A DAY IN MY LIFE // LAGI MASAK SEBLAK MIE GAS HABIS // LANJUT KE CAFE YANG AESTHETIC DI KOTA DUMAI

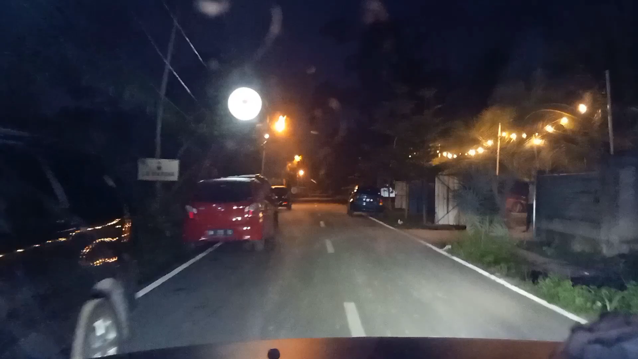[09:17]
Nah ini teman-teman, alhamdulillah kita udah sampai ke kota Dumainya. Dan ini dia tujuan kita, Cafe La Marina namanya ya teman-teman.